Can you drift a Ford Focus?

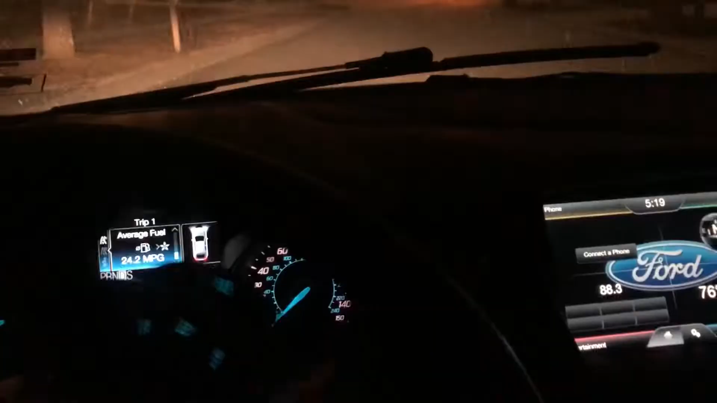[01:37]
So my wipers, traction, we're sliding a bit.
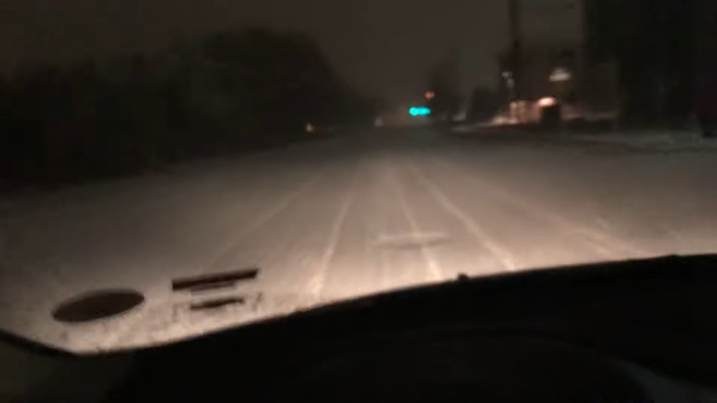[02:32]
I'm just going nice and slow. Normally I go like 45 on this road, the road's a 40. I'm just going 35 right now. I'll slow down once I get to the tracks up there, too.
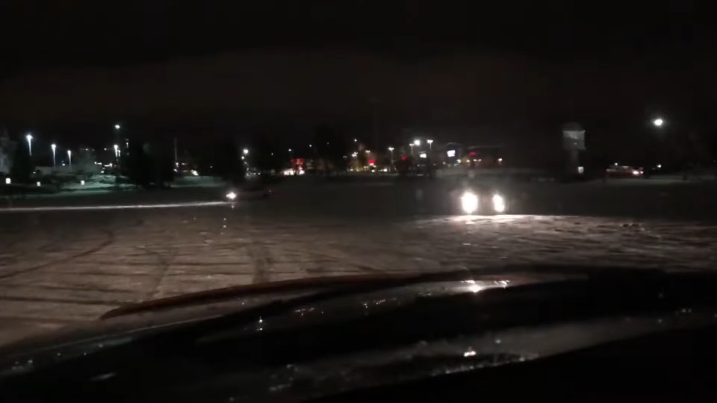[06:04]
There's another car that's got the same idea. We're gonna try putting it in reverse. You can see it's in reverse there. Okay, we're gonna try forward again. Slowly we're gonna come this way.